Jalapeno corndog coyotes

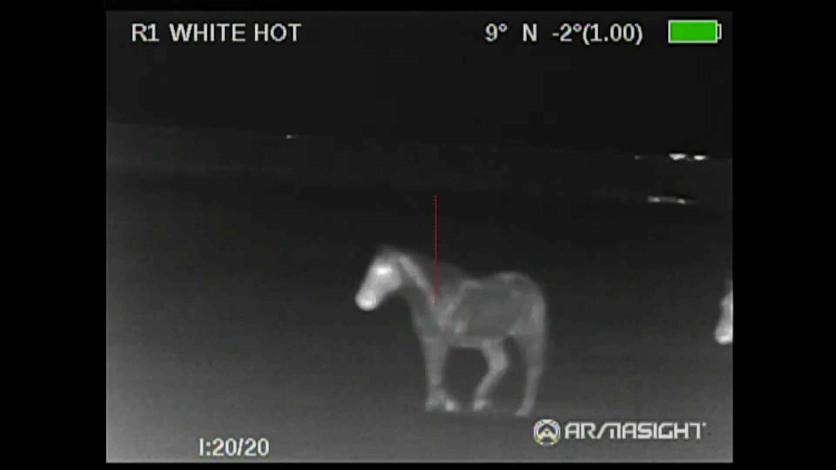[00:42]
stand we had some visitors that come behind the truck to the west they had to come see what all the hoopla was about and then off to
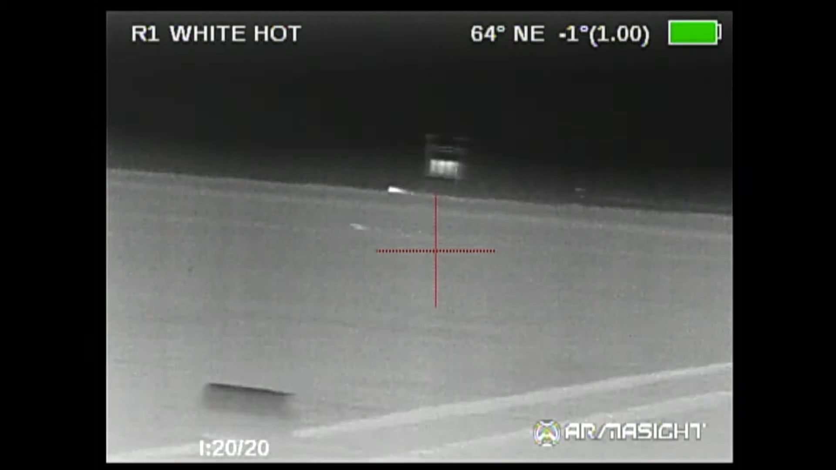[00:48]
the the west and southwest was a couple cows long ways off
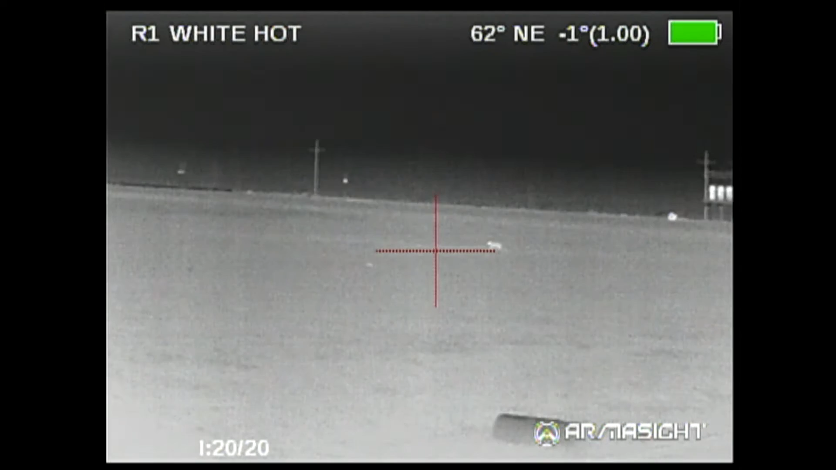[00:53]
they weren't committed at all they were just mousing they weren't even in the wind we kind of gave up on them but due to the mama cows we hung around thinking that maybe they'd come in
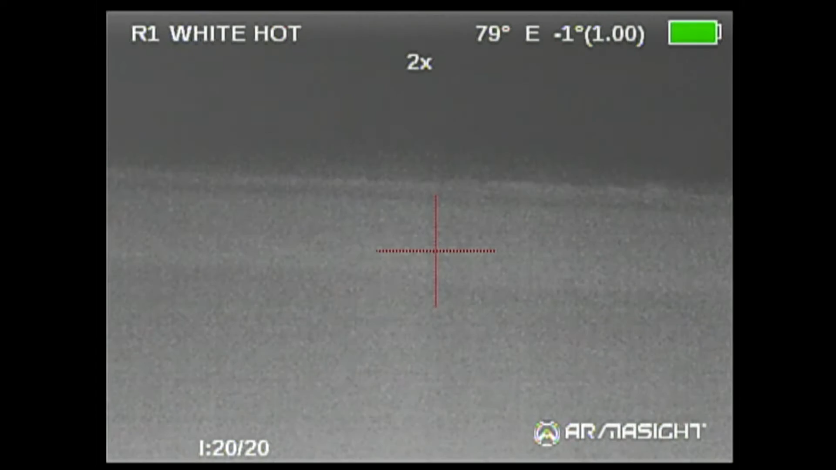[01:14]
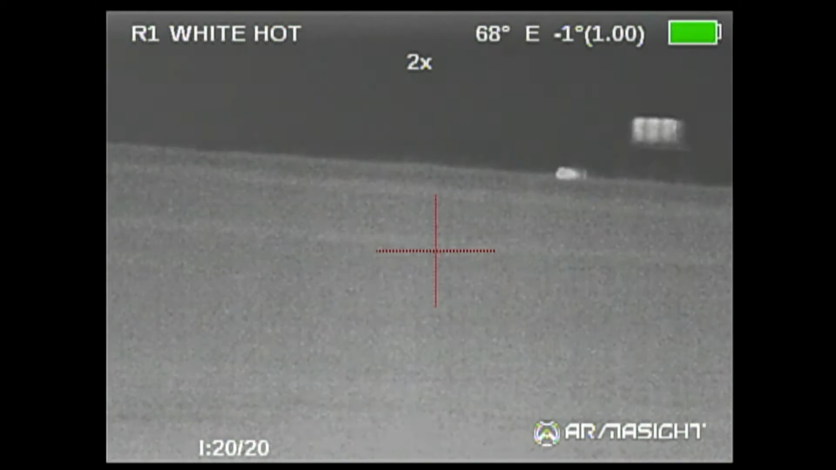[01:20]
eventually they eventually split up and the one on the right came back and
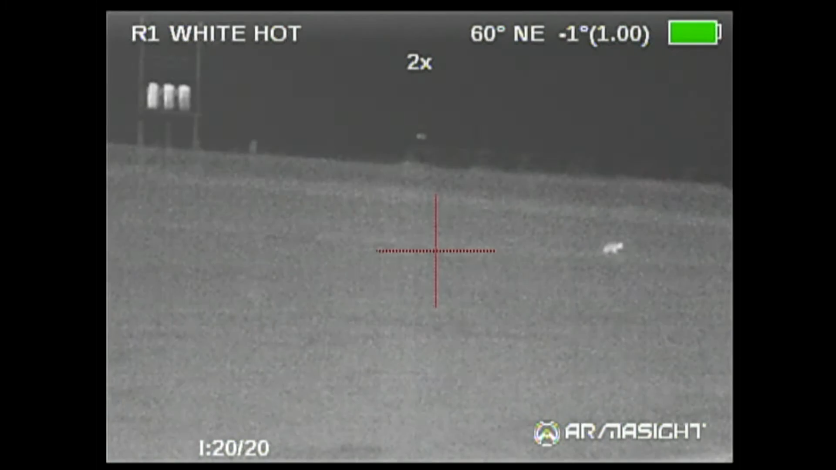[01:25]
started to swing around go down wind he
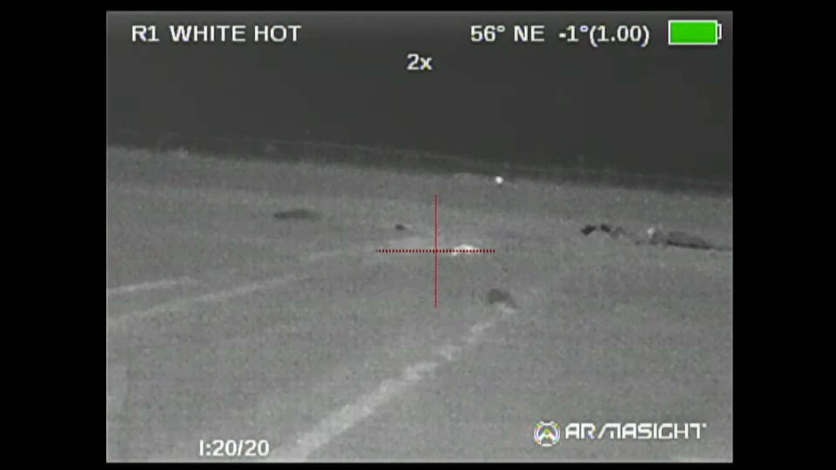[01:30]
was concerned about the horses they were blowing and snorting and and raising
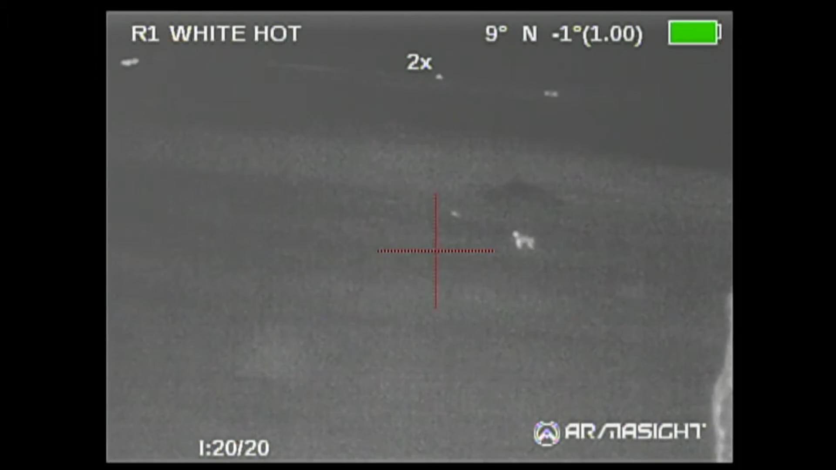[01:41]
cane and he didn't she wasn't sure if he was coming in or not but then eventually here he come
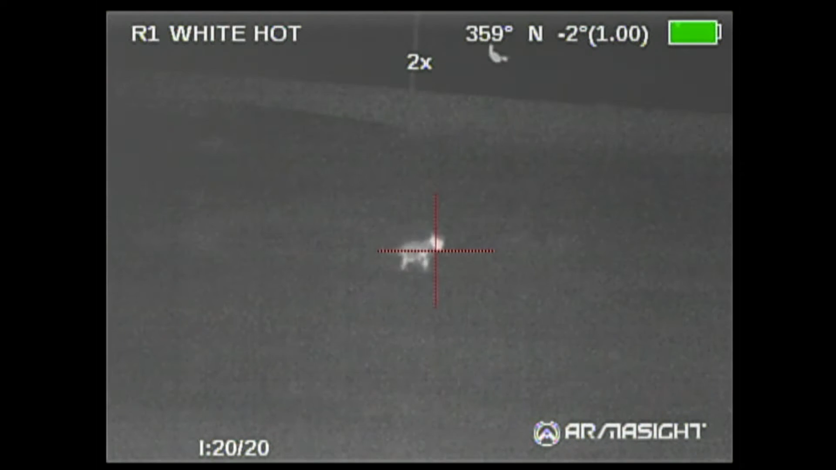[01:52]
he he was getting real close to crossing my wind so I stopped him at 250 yards
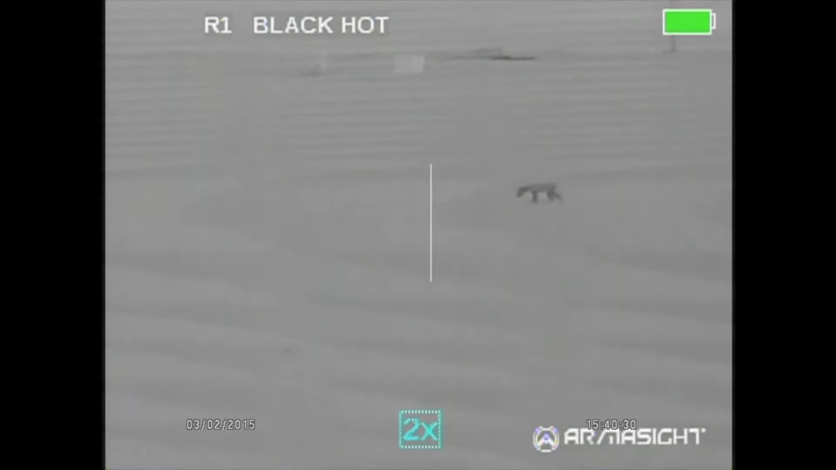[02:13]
while I was retrieving mine Jason found the second one again he was mousing he thought he'd give him a shot
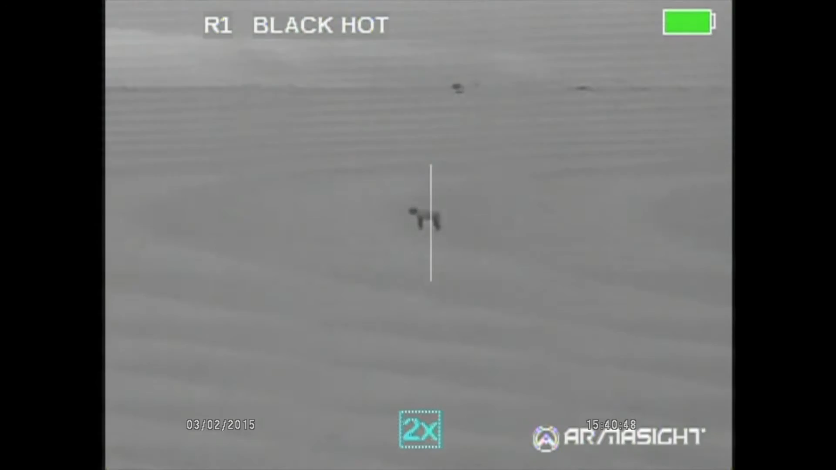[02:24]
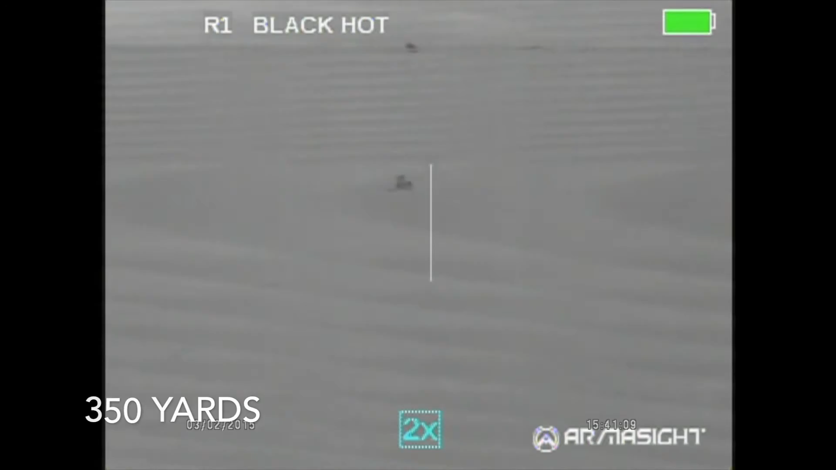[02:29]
he got us a double partner
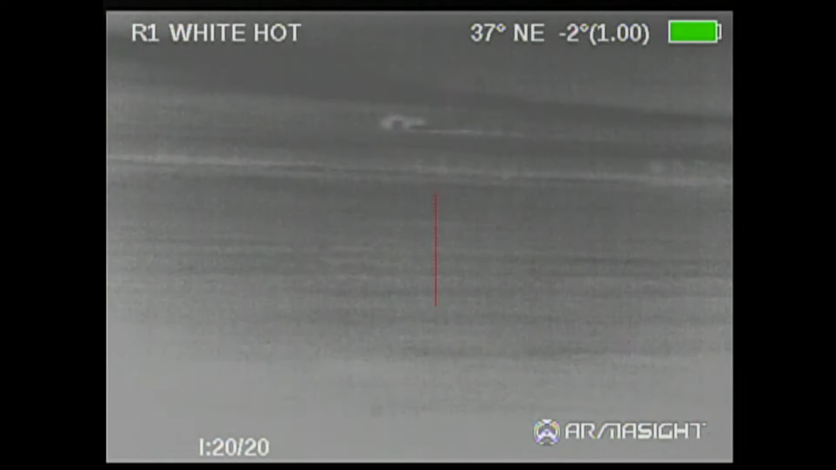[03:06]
and here come this one he was east of the buildings and they had mowed a lot of this because the grass is so tall Jason ended up shooting at about 225 to keep them from getting between us and the hazards so it it it it
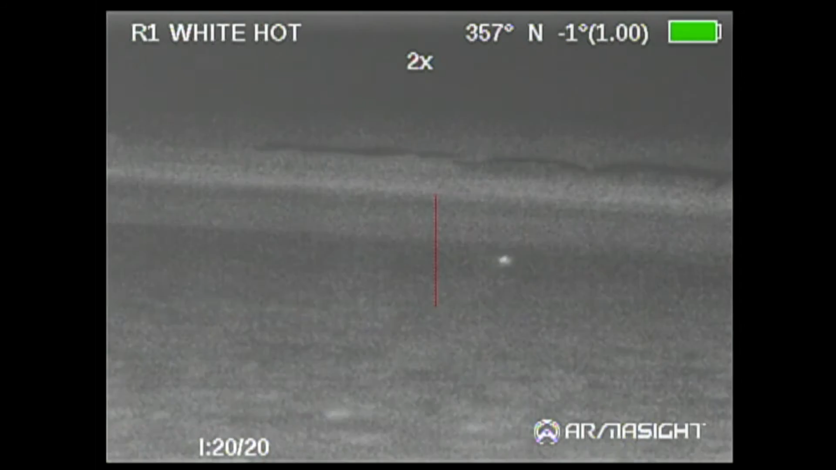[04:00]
Our last stand, this one came across the field that had been strip-tilled. It was extremely rough. I was surprised to see him coming this hard, but he came on in like a champion.